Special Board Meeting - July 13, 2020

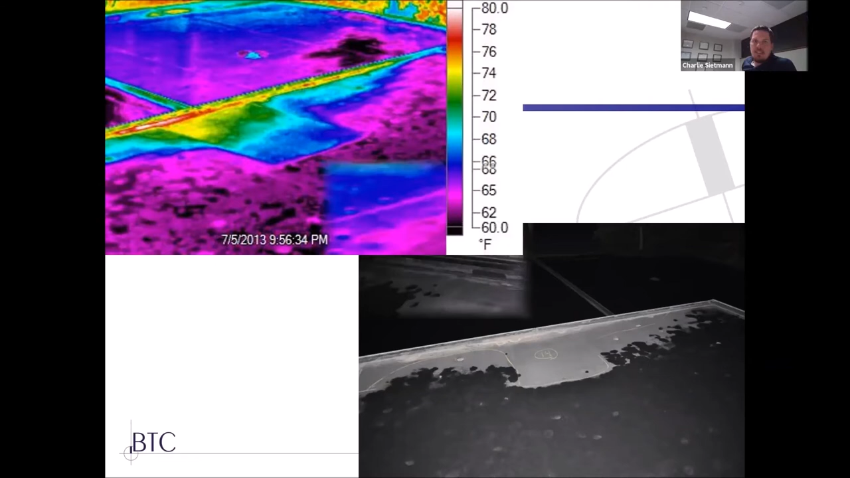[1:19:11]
On screen: scale top 80.0°F, scale bottom 60.0°F
And given the temperature differential and all the heat that wet insulation was retaining, was actually drying the surface of the roof off. And here again is another photo right in front of a clear story window where there's a big area of saturated insulation.
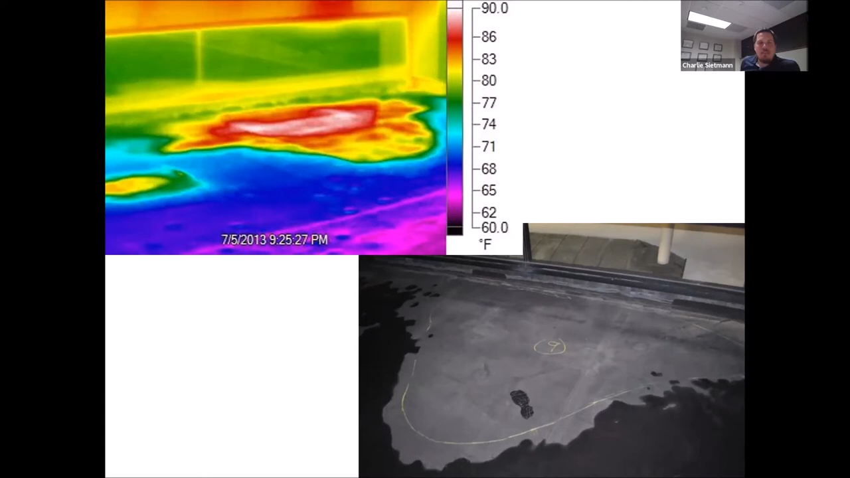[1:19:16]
On screen: scale top 90.0°F, scale bottom 60.0°F
In addition to infrared, we can perform high voltage electronic leak detection testing,